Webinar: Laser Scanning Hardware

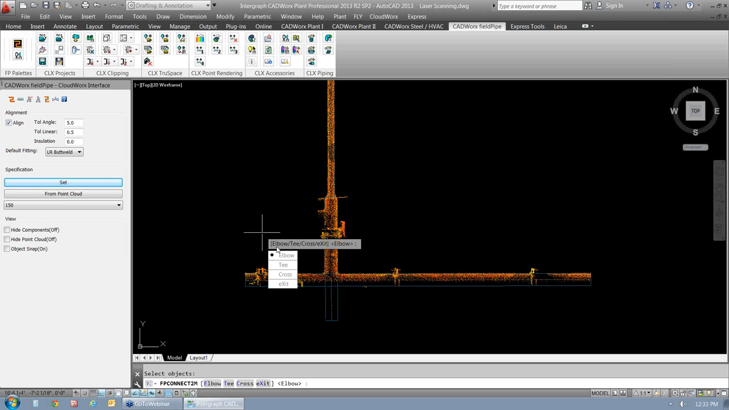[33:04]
Just by reading the command line, they can follow through the prompts and it basically guides them through the entire process. So, here I can come in and just select the main run, select the branch, and then I can say I want a T here. And it gives me that connection. Okay. Now, you'll notice there's a lot of software out there that allows us to basically come in and add all these pipes and elbows. But what they fail to do is accurately connect these two components together, which is critical to design.
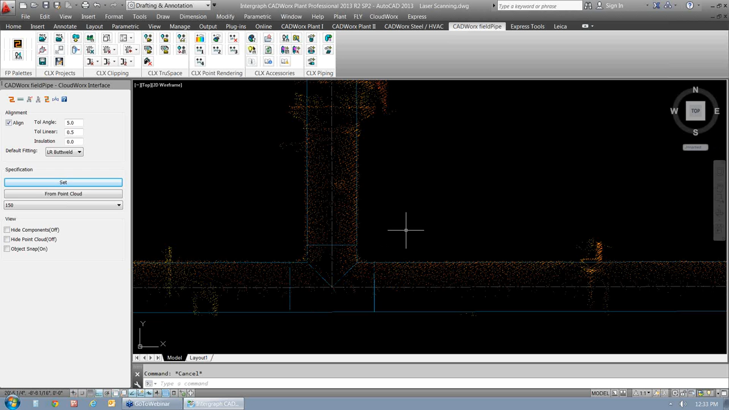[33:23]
Because we want to go and take it out to pipe stress analysis, create an isometric drawing of it. And the only way to really do that is if you have these fittings that are truly connected. Now, we'll move on. And the next thing that I want to do is I want to go ahead and just maybe automatically connect these two. And again, it tells me to select one component and then the other. And so, it's automatically, it recognizes that I need a reducer here because of the point cloud density and how it's, you know, reducing to a smaller size.
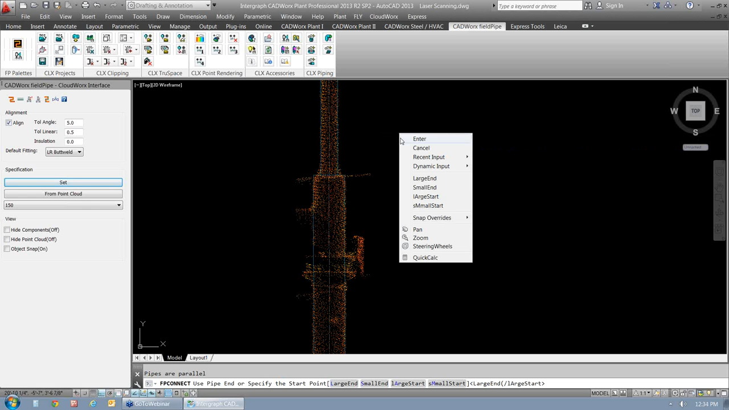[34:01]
So, then it takes us to another prompt and it says, how do you want to insert this reducer? And I have the control that I want. Okay. So, here I want to control. I want to be able to insert the reducer from the large weld.
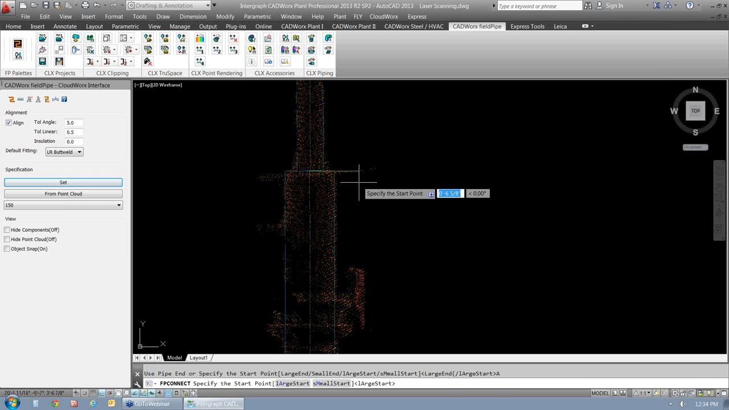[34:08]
So, I'm going to assume that the large weld is right here. I'm just going to make sure that I have my AutoCAD node on.
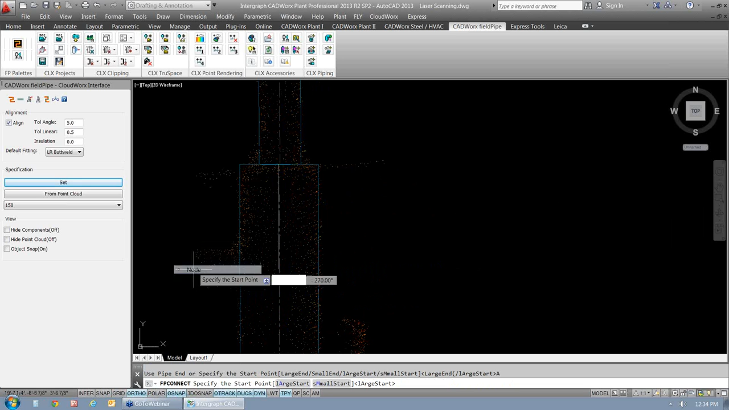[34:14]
So, just to make sure I highlight the specific point that I would like. And there we go.
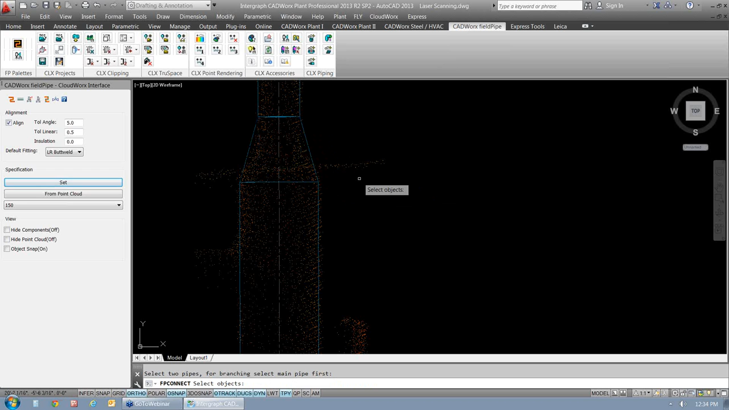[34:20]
So, it inserted that reducer specifically where I wanted it to go. Now, the next thing we can do here is we have different tolerances, again, for the elbows. And in some cases, we have, we also have tolerances for valve placement, which is what I'm moving on to now.
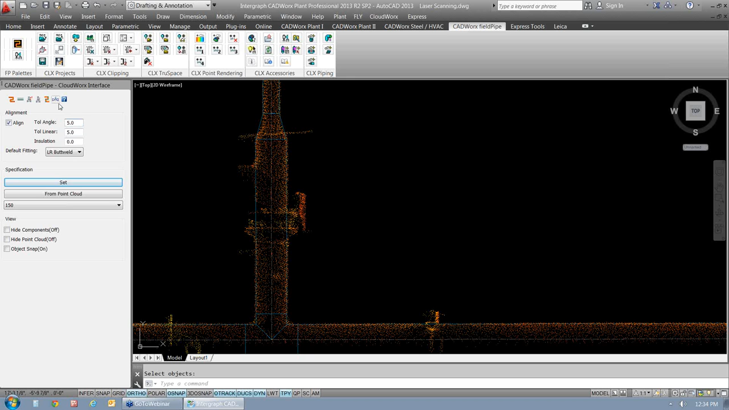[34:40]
I have the ability of coming in here and saying, I need a valve, but I have no idea what type of valve that is. Okay. So, just by looking at it, we can almost tell that it's a butterfly valve. So, what we can do is we can come in and give it, specify a link. Okay.
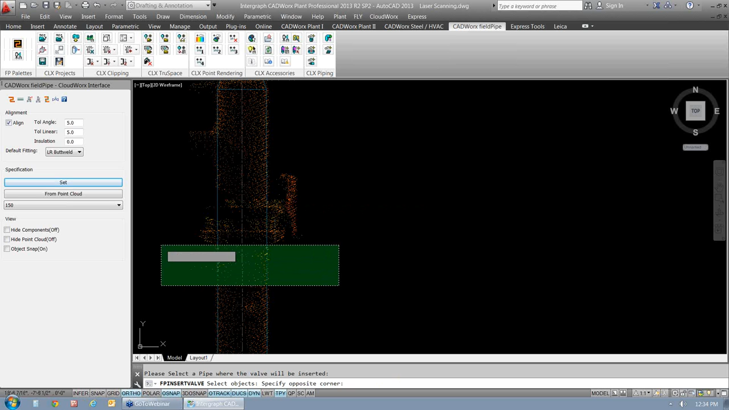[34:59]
I come in, specify a link, okay, on the backside of the flanges. I select the pipe and it comes in and says, according to the specification that you have set. These are the available valves that fit this link.
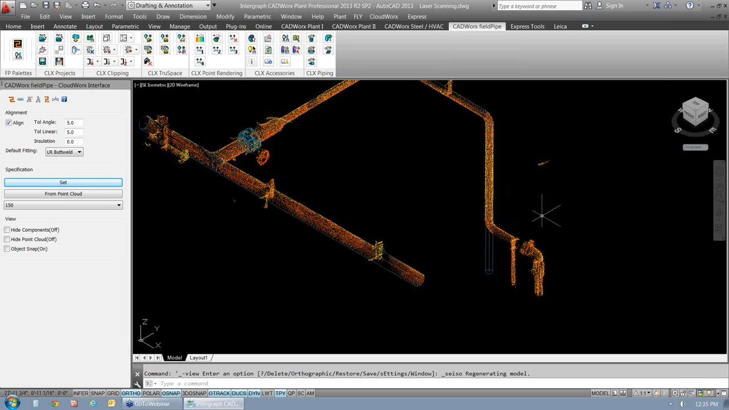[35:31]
you know, as we go through and we isolate more points, we'll need to start connecting these lines with this other new system that we've cropped out. So, we have the ability of just grabbing the grip on these CAD works components and then manipulating them very easily.
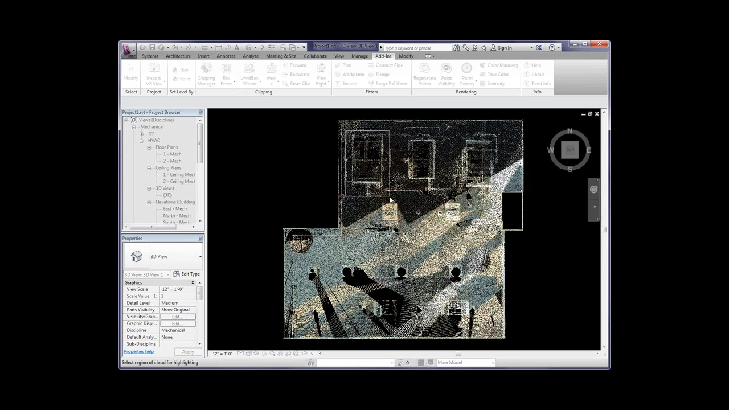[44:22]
So, once we have our points in, you know, you can start manipulating and working and working from the points. So, what I'm going to do is I'm going to just, you know, zero in on an area here. We're going to work on this little area again, zeroing in on this wall.
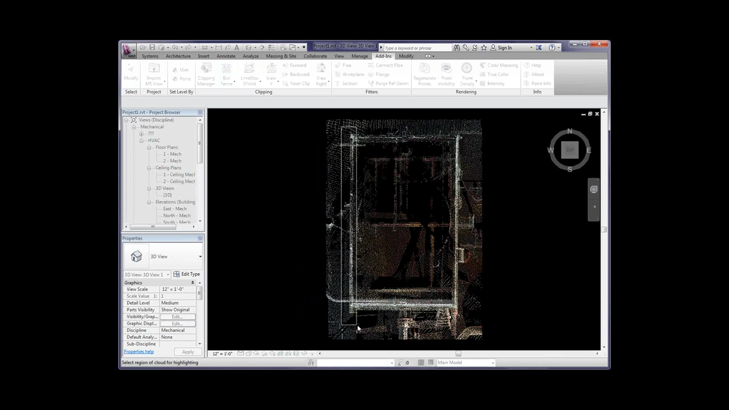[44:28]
I'm going to set a couple levels that will assist us in when generating our walls.
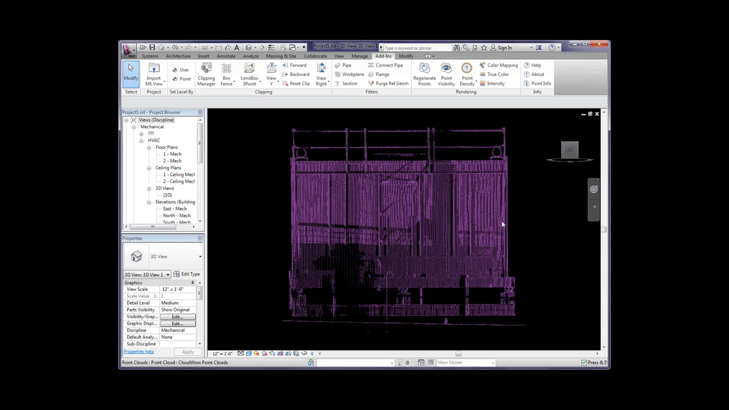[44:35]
So, we can come over and this is more or less a Revit command, but we pull it forward because we're using it in conjunction with our point cloud. So, we can go ahead and set a point directly from the point cloud. So, here you'll see it's going to grab that elevation. So, we can call that our bottom. We're going to put that on our floor plan view. Say okay. Again, we'll go into a top level here. Call that the top.
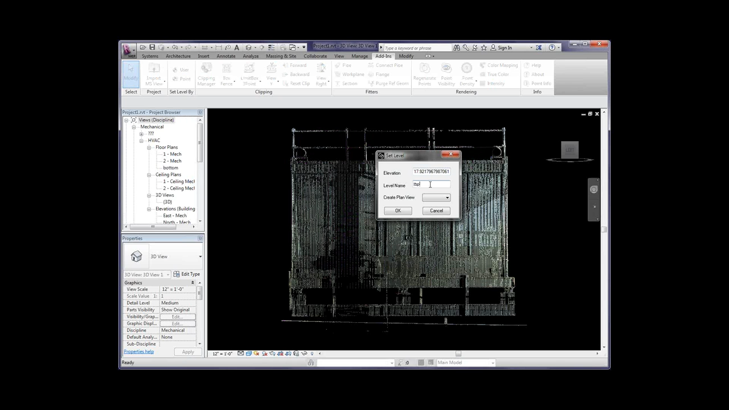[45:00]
So, now you can see over here it's creating our top and bottom levels for us and whatnot.
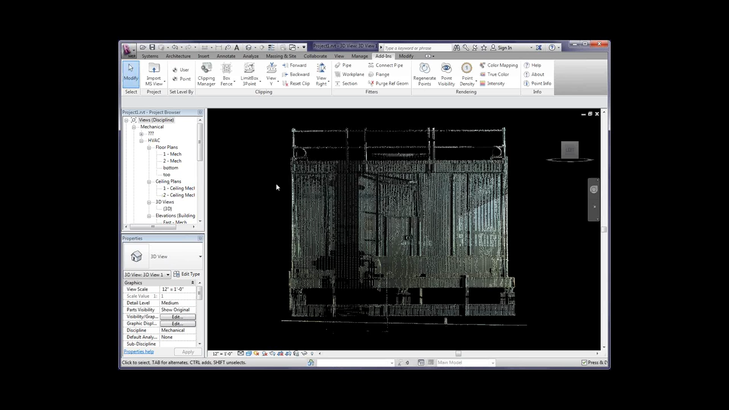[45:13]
So, then now if we go,
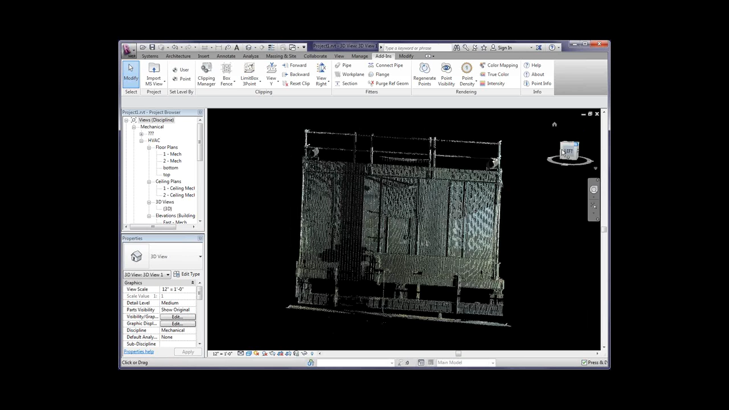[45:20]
again, you know, here we have our clipping manager. So, the points aren't actually being deleted. So, we can go ahead and just turn back on our point.
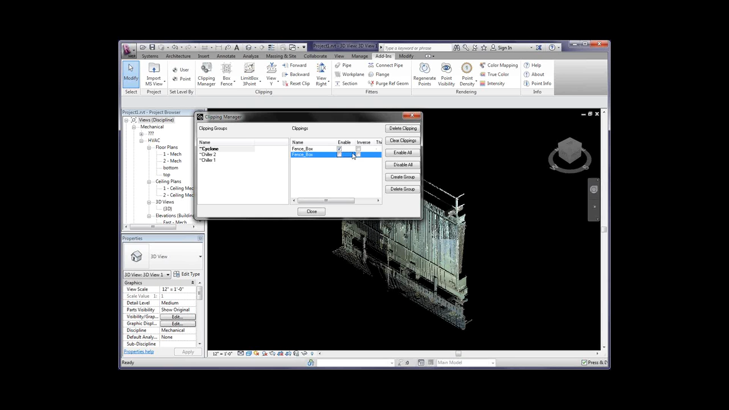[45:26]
Now, we're back into our area that we want to work on.
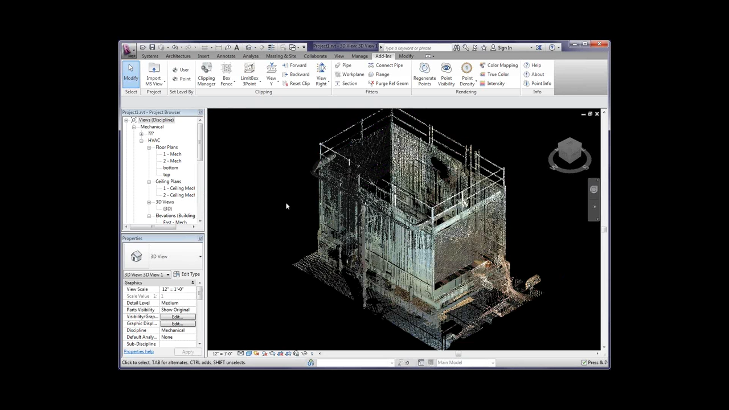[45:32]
So, then now we can go into our bottom view.
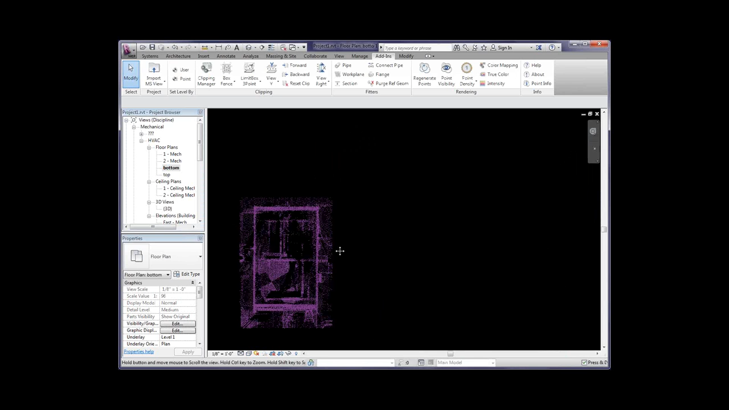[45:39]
So, you'll see it kind of just takes a slice out of the point at that bottom view. And then, now we can just kind of use those points as a reference. Let me open up so we can see our 3D view here.